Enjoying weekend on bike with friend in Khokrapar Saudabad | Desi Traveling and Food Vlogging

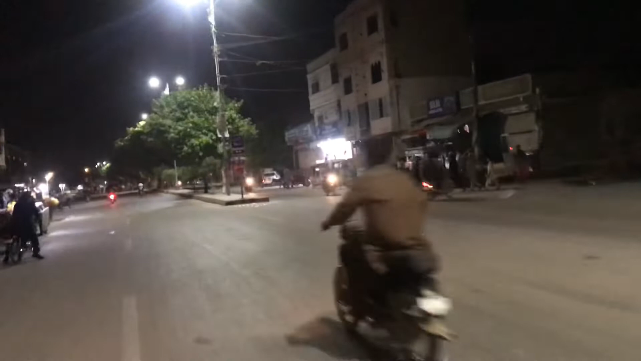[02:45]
Maimon Goat if you go straight it leads to Maimon Goat if you go straight it leads to Maimon Goat on my left there's another there's a hospital Anam hospital on my left